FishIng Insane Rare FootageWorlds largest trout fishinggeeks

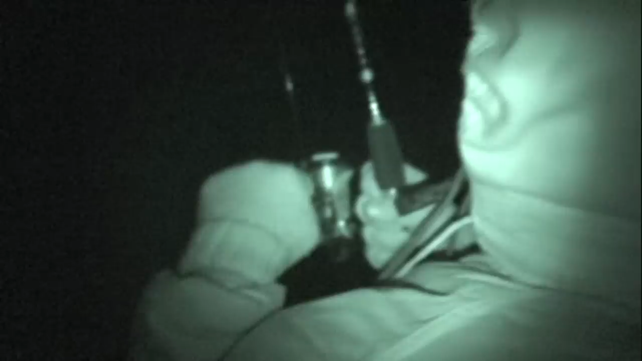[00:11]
might have a rainbow here oh yeah we got one oh yeah
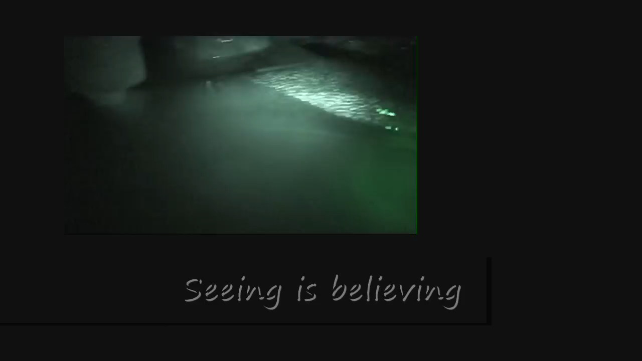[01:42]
guy at 34 inch long with a 31-inch girth.
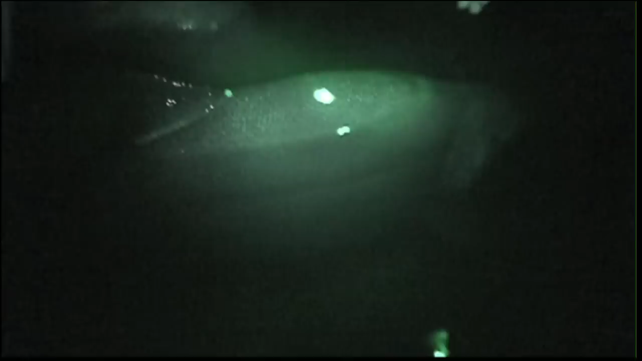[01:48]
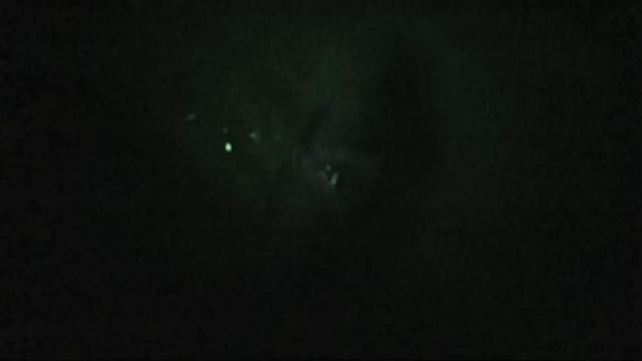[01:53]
Okay, he'll be good. We just released a 35, 36-pound fish.